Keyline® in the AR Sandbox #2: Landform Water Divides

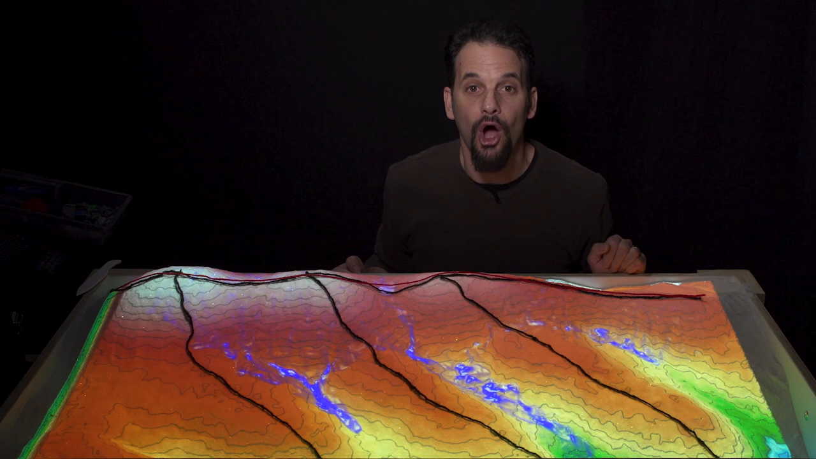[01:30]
Coming off the main ridge are the arms of the spine, or as Yeomans term them, the primary ridges. Right? Here, here, and here. Now, I prefer to call them the spine and the arms, because it kind of makes more sense to my mind than main and primary.
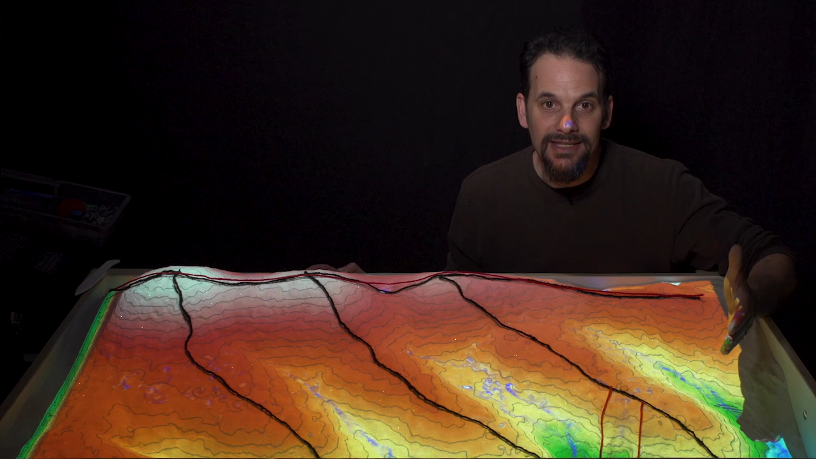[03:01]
So, the labels change as you change scales of perspective. If you just look at a map of the ridges, you'll see that this is the same pattern as the water drainage lines, but a mirror image.
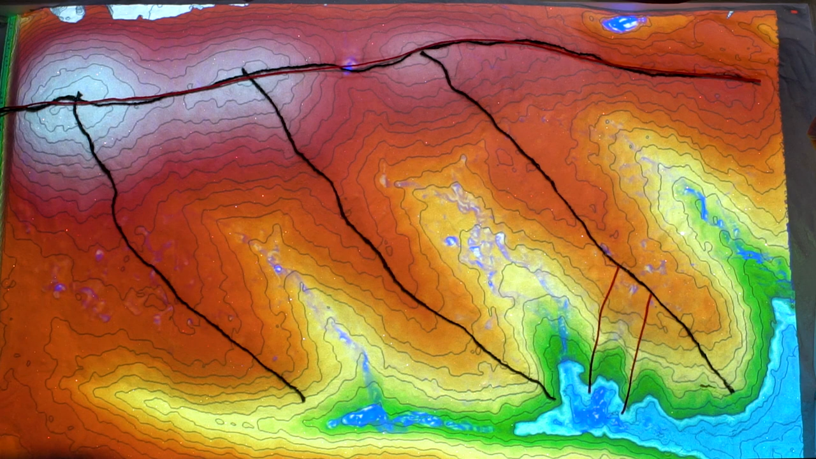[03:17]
mirror image as the main drainage way, with its branches coming off,
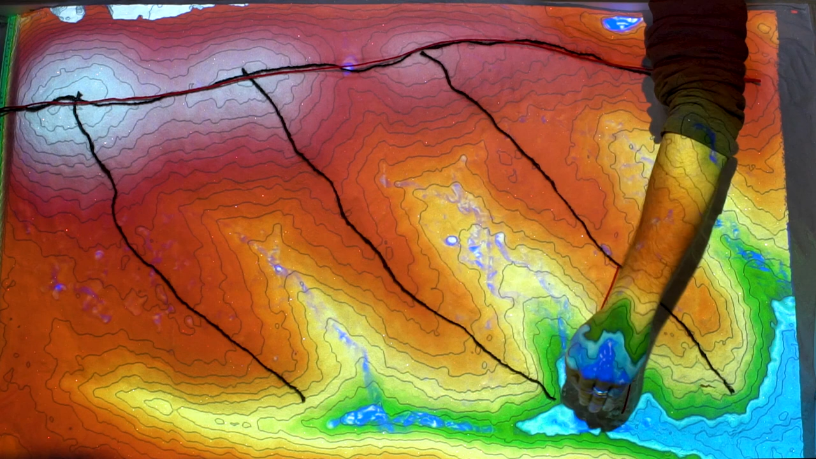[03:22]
as we saw during the last presentation. The whole point of looking at the ridges or hydrological divides is to be able to break up each into a land unit of management.
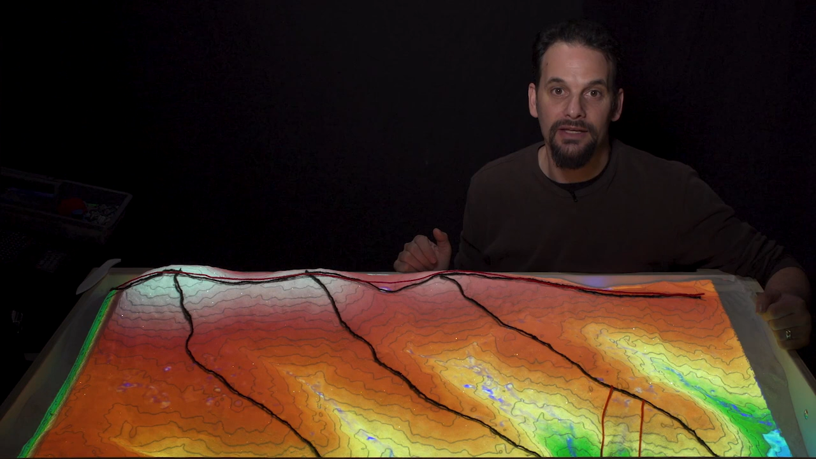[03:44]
So, each set of arms of the primary ridges encompass a valley, right? And these valleys are called the primary valleys. Now, each primary valley is its own hydrologic unit, a self-contained watershed, right? This line here identifies the ridges,
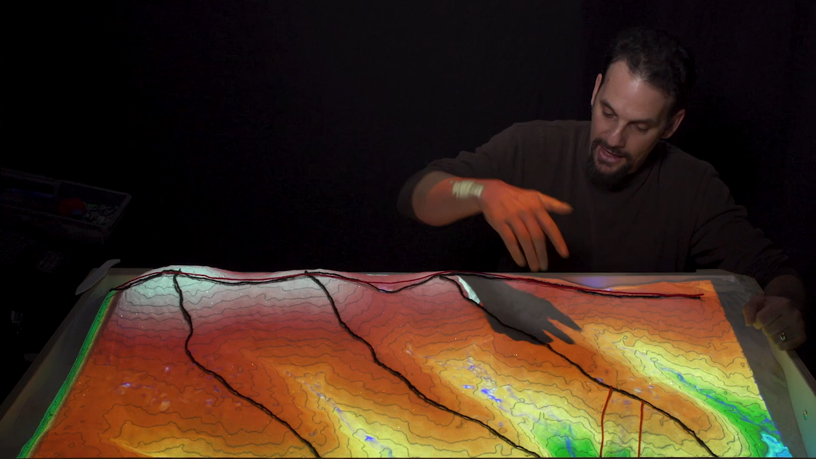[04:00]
and only the water that falls within these ridge lines is going to flow down into our valley.
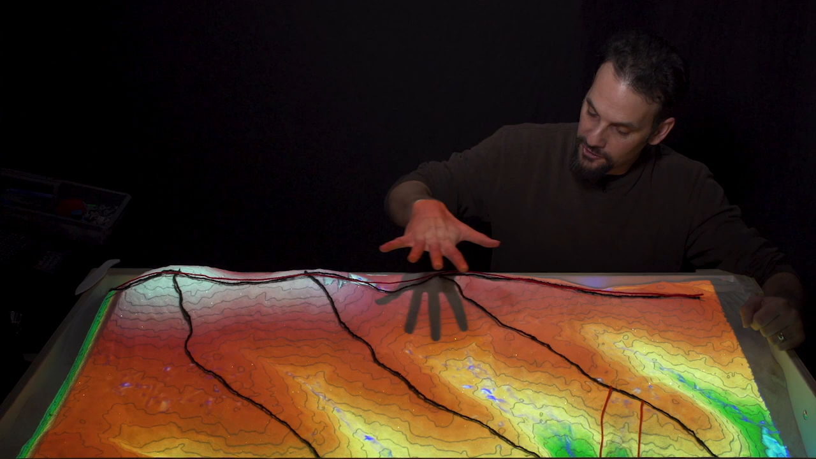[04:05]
It's a self-contained watershed.
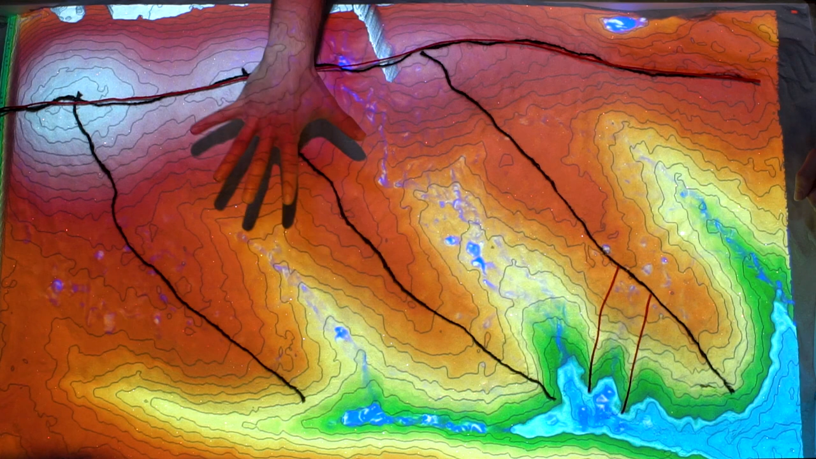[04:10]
And this right here is a separate self-contained watershed. And these become land management units. So, ideally, property lines or divisions of landscape management would follow these lines.
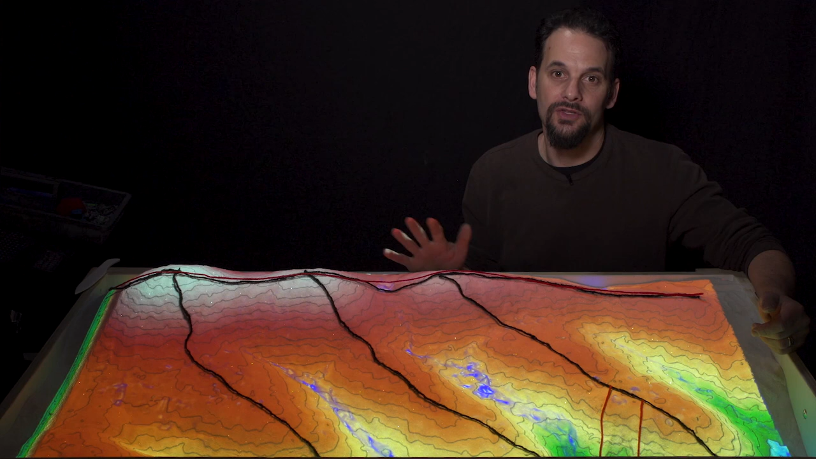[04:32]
So, each farm or village of a neighborhood has control over the water cycle from the top to the bottom of its watershed. This is the reason why we map the watershed of our design sites as part of this course. This is how we determine the best management for each of these zones.